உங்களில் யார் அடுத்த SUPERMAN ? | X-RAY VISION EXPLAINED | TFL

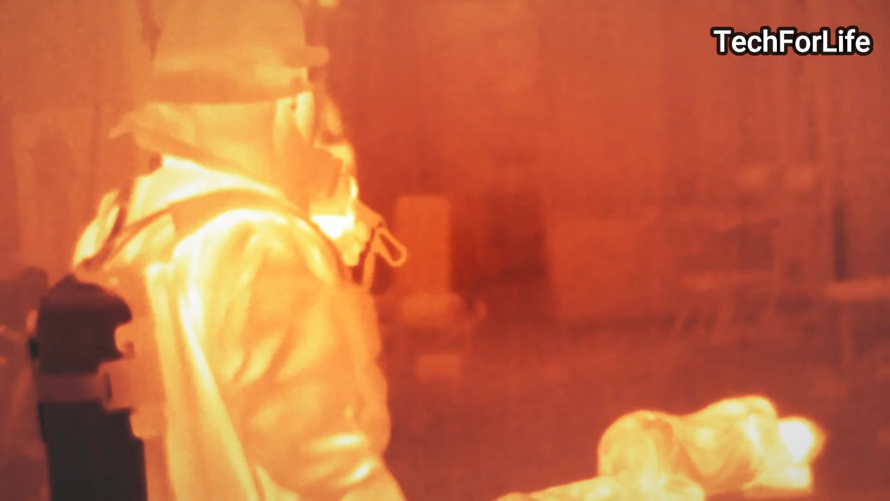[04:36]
If you have an infrared camera, safe, or if you have an infrared camera, you can also have the other technology you can also use the I-button.